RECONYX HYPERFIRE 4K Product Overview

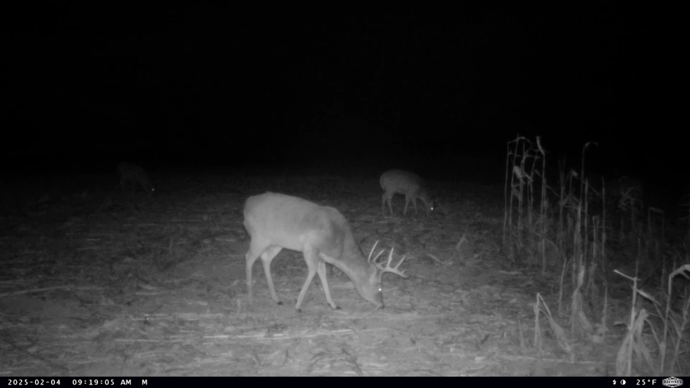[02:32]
the No-Glow IR LEDs provide a discreet, high-powered illumination without spooking animals or drawing unwanted attention. With even light distribution and minimal motion blur, you'll capture sharp,
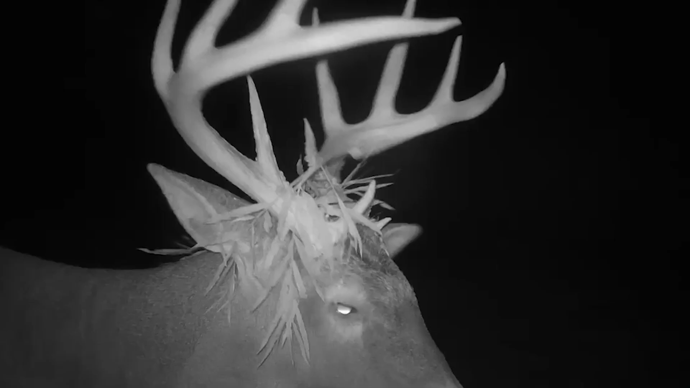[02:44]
detailed images and videos, even in complete darkness.
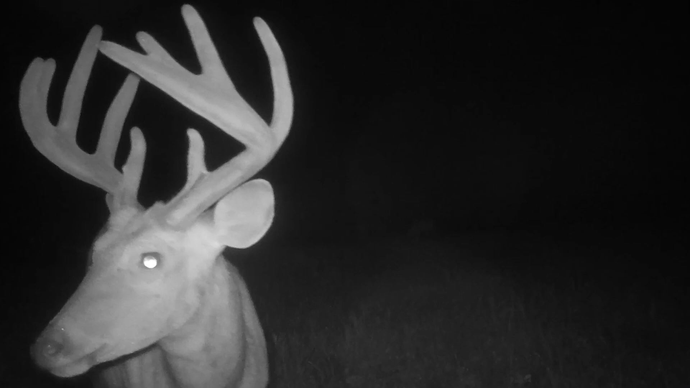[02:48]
Whether you're monitoring wildlife or a remote property, every detail is captured with stunning clarity.